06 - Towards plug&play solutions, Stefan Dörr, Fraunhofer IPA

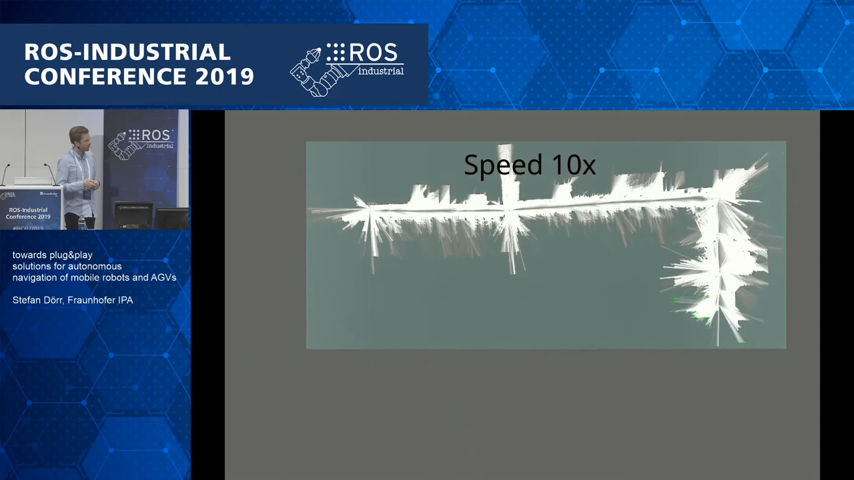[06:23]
And yeah, here again, this is the loop.
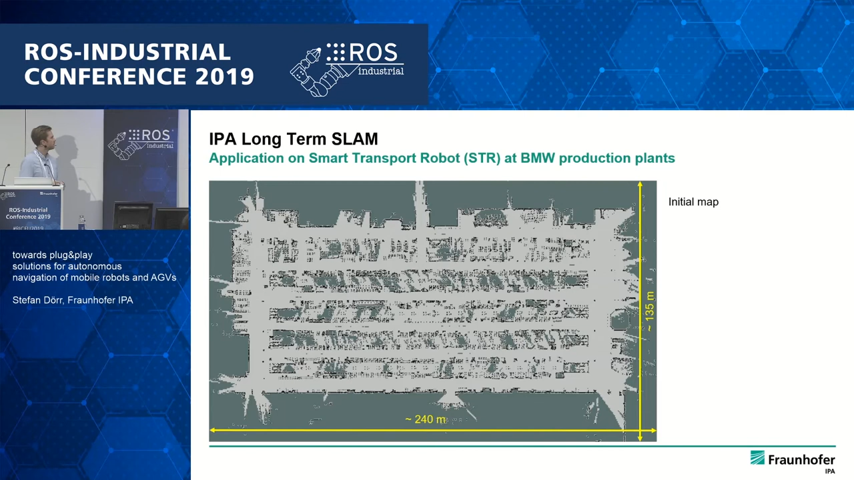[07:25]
So here's another slide on motivating this approach. This is the initial map and also its dimensions.
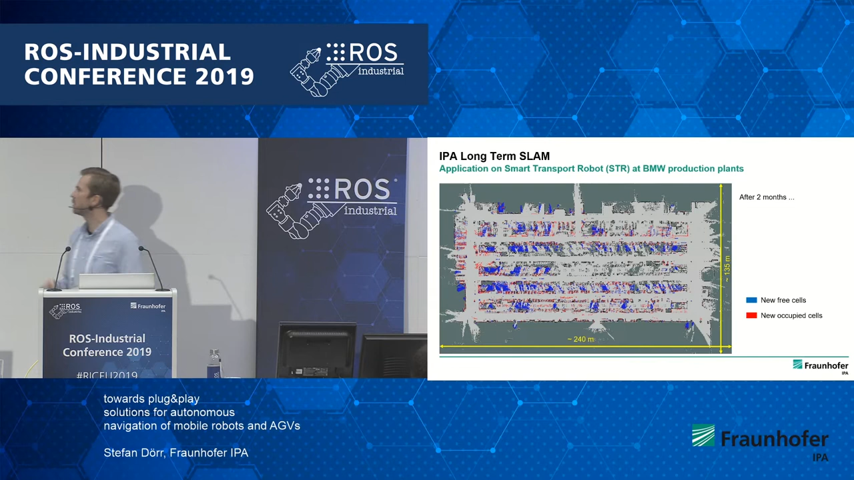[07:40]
And in blue, we have the cells that have changed to free, and in red, the cells that have changed to red. And this is the situation after 4 months.
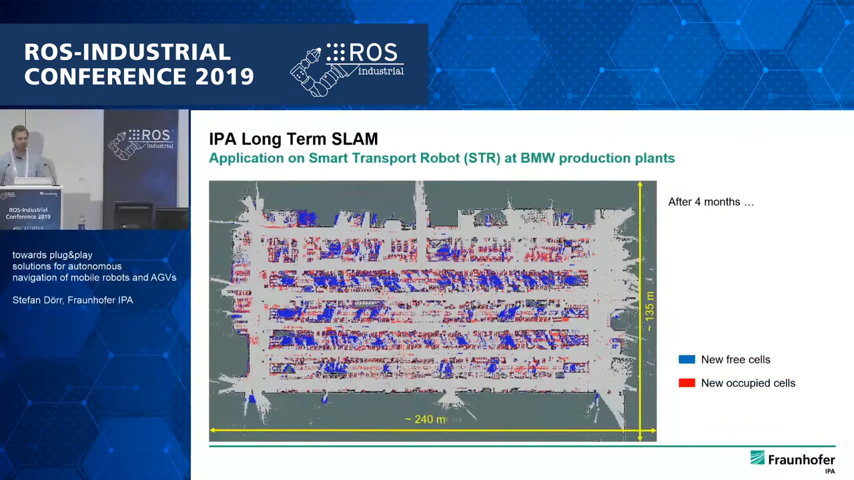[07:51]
So you really see that with like an approach on a static map, you would not be able to fulfill this task.
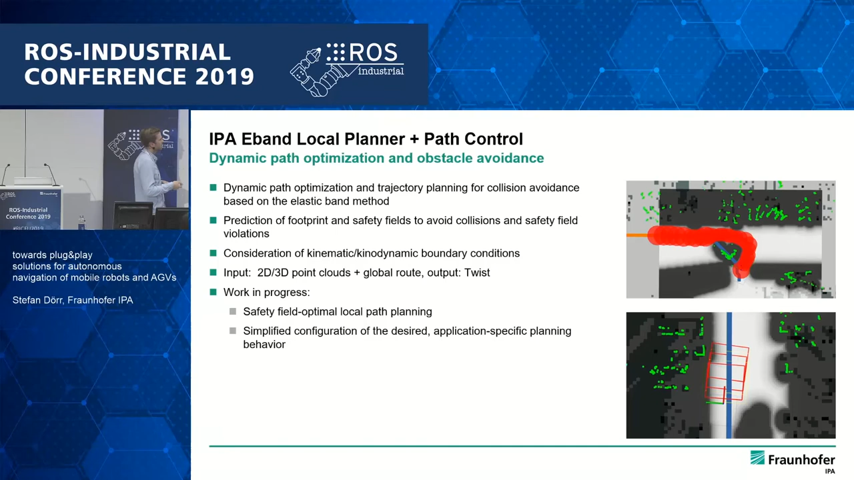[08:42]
Here they are visualized with those red polygons. So there is one in front of the robot. This is like the actual safety field that we are currently have with the given twist, and then we are projecting two further safety fields in order to evaluate if we
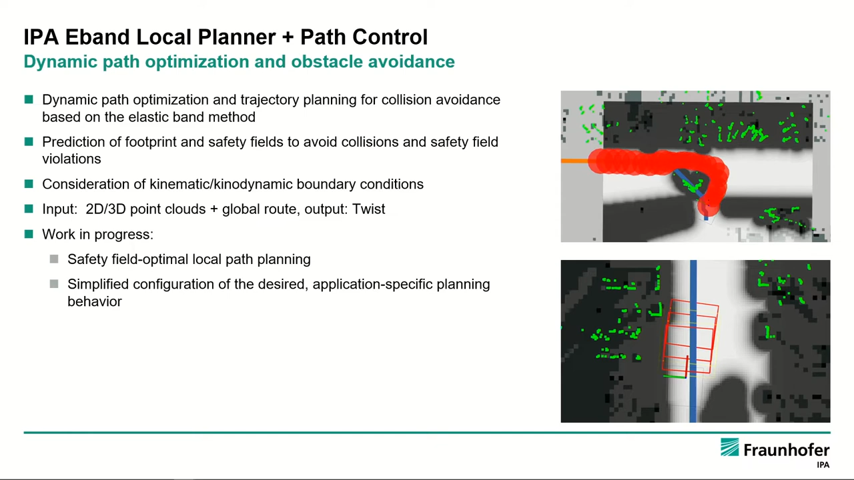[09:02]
can safely drive with this twist.
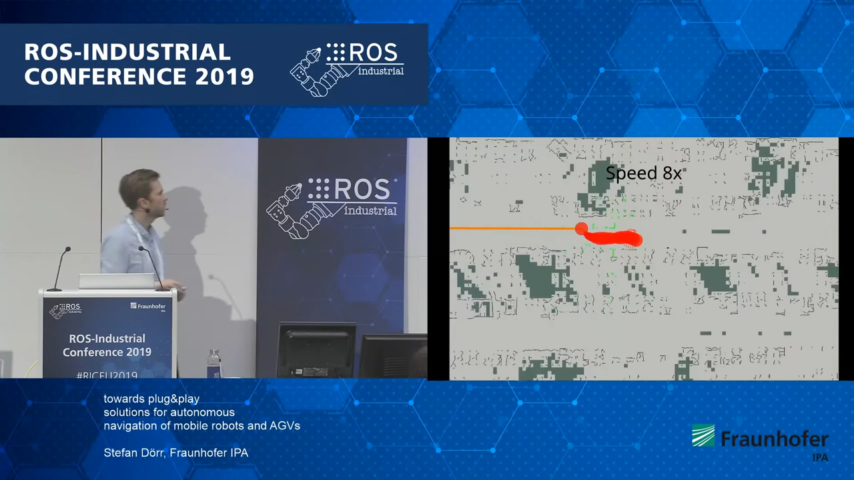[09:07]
Also here in the ARVIS visualization, we see what kind of
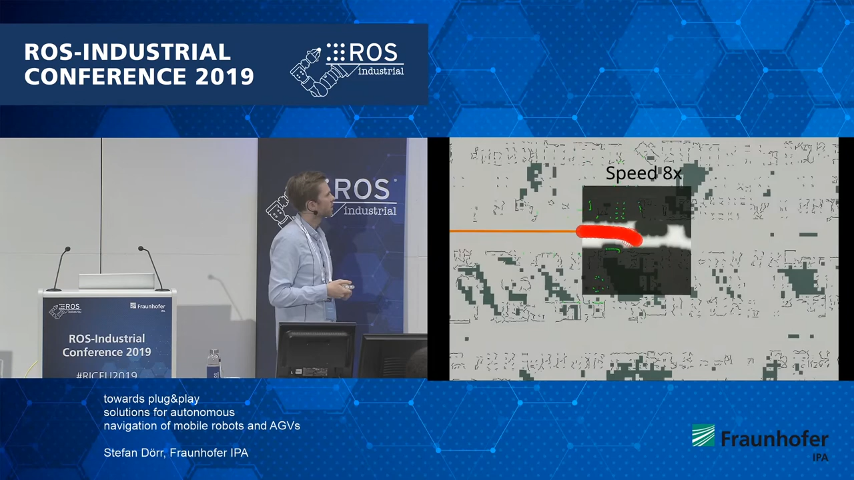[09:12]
dynamics or dynamic obstacles we are facing, and
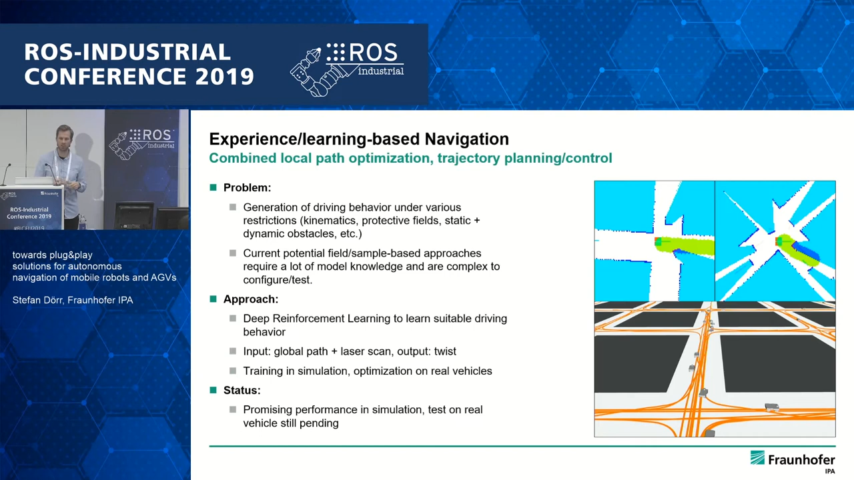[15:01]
So the idea is that it's really hard and takes a lot of effort to manually configure and test the desired navigation behavior, especially here for the local path planning behavior. So this could be learned. And I think easiest is to demonstrate it via this nice video that the colleague did.
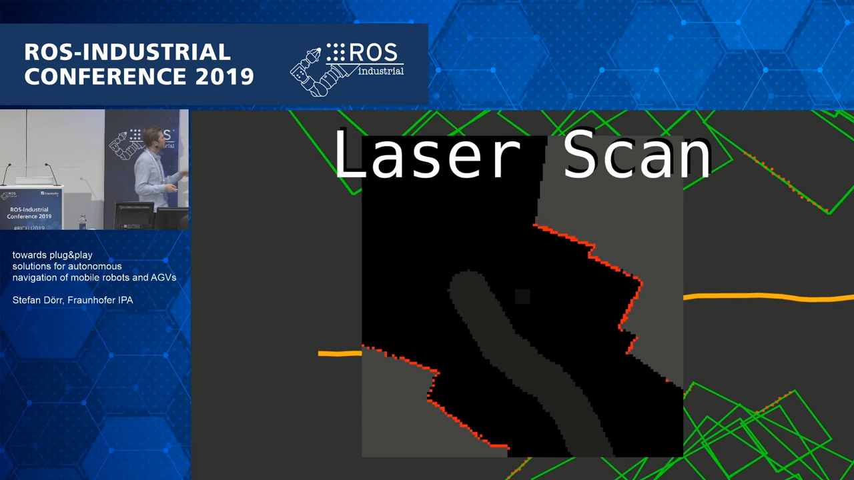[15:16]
So this is the data that is input into the net.
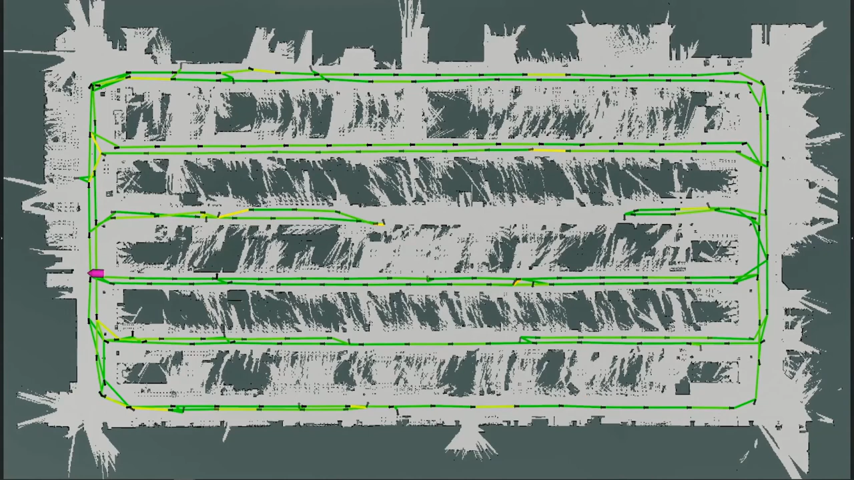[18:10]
driving through this environment so that we have like an initial guess.
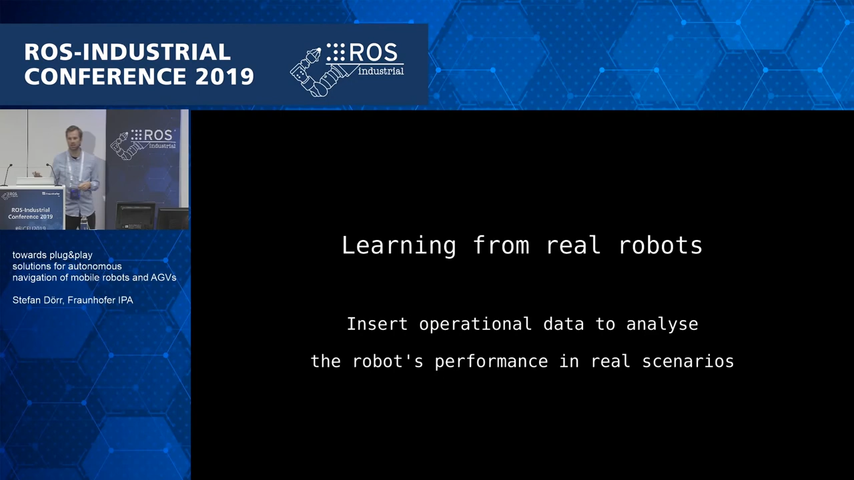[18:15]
And we can now feed this with
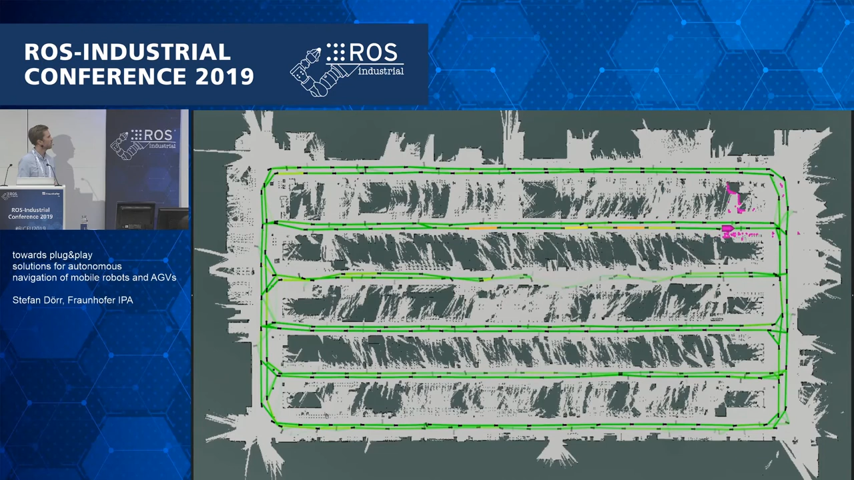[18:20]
like real data to see how it actually performs on those on this graph, and then also use, of course, information from multiple robots here in a simulated environment.